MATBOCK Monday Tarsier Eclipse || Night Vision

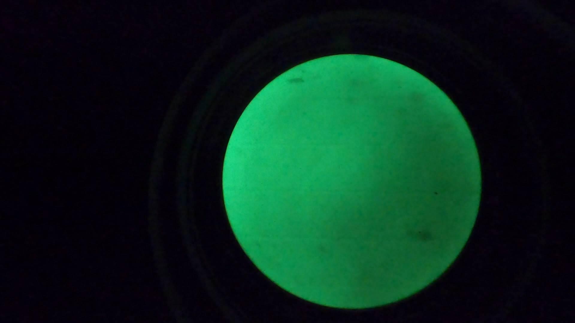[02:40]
Alright, so it should be adjusted for distance but you won't be able to read that, correct?